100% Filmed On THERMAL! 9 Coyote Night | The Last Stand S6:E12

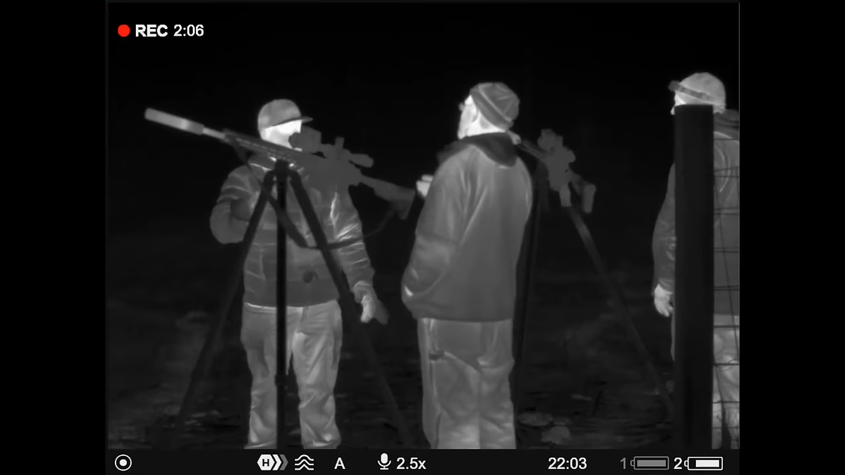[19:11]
I just stayed on the one on the left. I woofed at them and stopped and one, two, boom, boom. And you swung over on yours, but that was kind of, I was shooting across to you guys. I didn't shoot at that one, but. I don't know how many times I shot, but I'm sure I got him rolled up over here on the left.
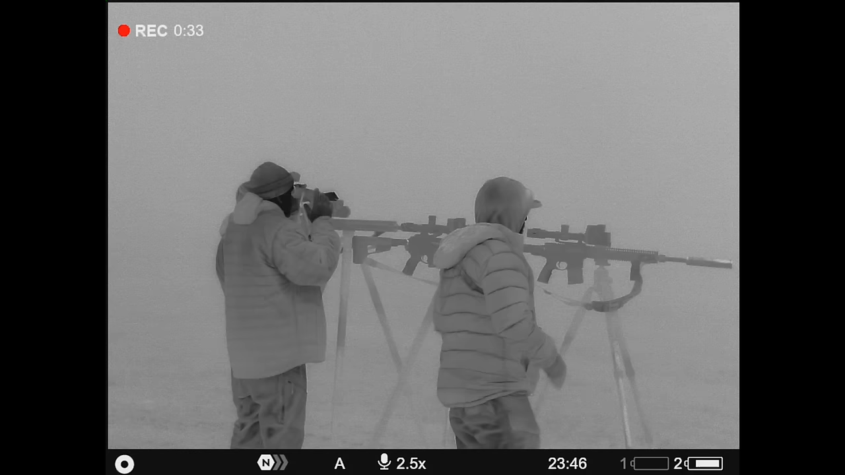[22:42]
I think I'll keep playing smoke howl and see what we can come up with here. Big creek bottom down in front of us. Terrible foggy, but we can still see with the Pulsars. If they got heat, we got them.
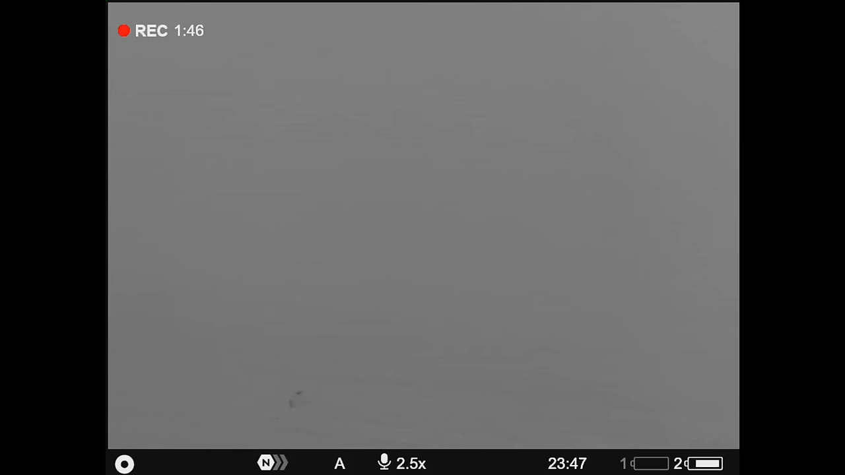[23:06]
Got some howling right here in front of us. I think I'll pick a little pup fight.
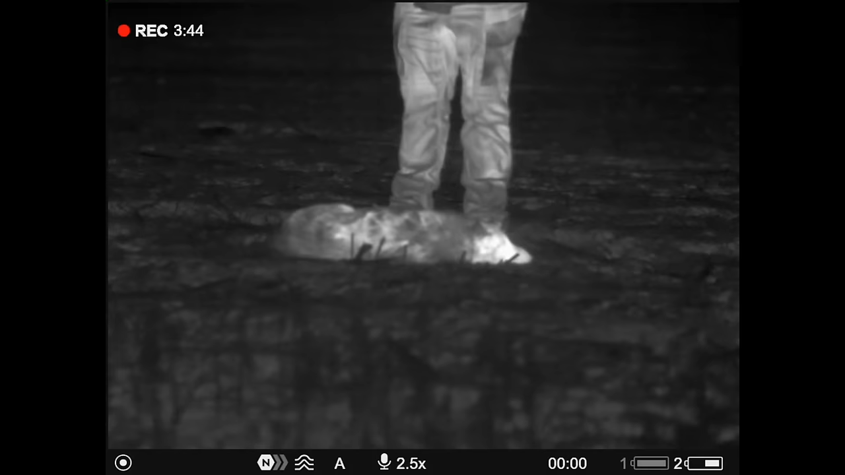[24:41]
He looked mangy in the dang thermal, but he's not.
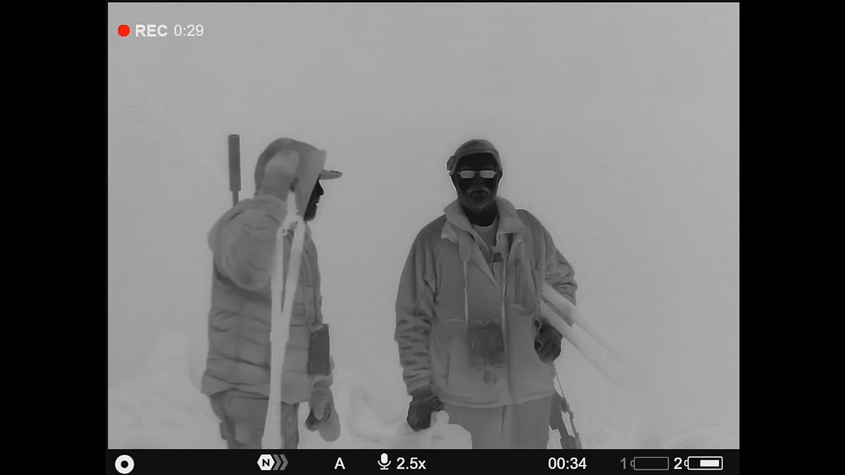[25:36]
Yeah. And then as you'll see on the next episode, we're breaking out the coon call and stuff tomorrow afternoon. And then we're going to hit the thermal stuff again tomorrow night. So should be a good little spot. Good thing about nighttime hunting. We just pull right in here next to the buildings. Yeah. We're not going to have to walk about 50 yards to find the spot. We've got kind of a big river bottom off to our left. I think. Yeah. Last year's episodes, we killed one here. They come from the far right, but I don't know. Seems like the wrong coyotes are coming tonight. Yeah. They are. Keep pushing the right buttons, Ricky. I'm good at him. Alright.
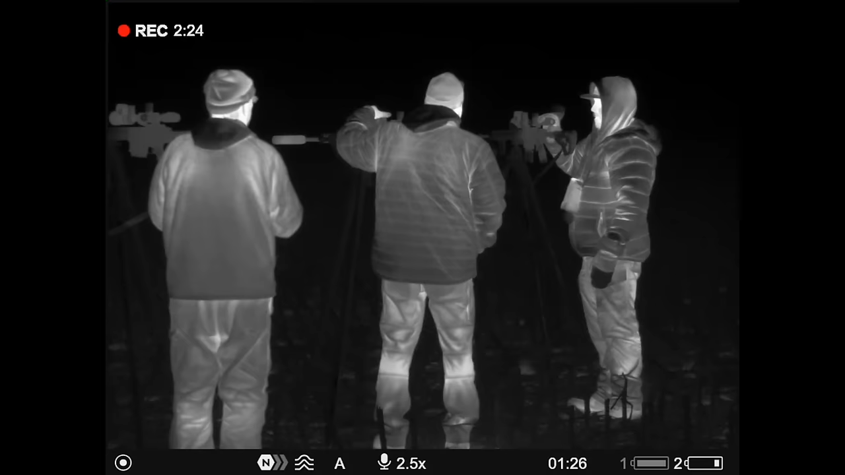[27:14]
This fog is just appearing out of nowhere. I thought it was a rabbit at first.
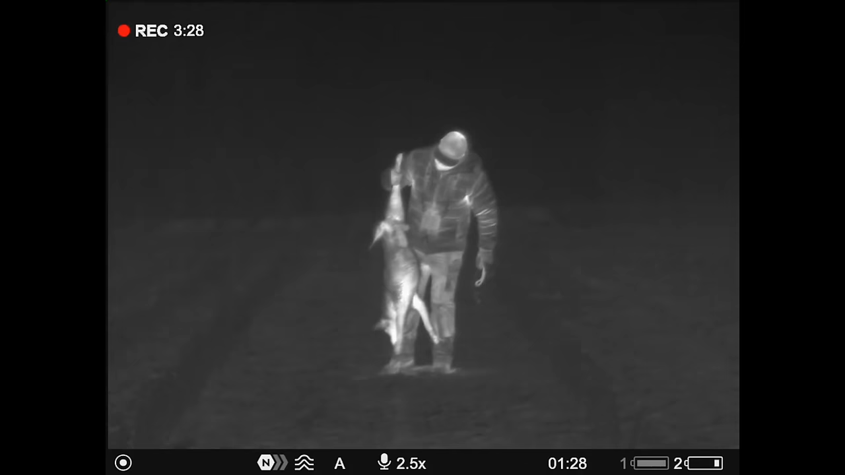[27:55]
Great one to end the evening on, that's for sure.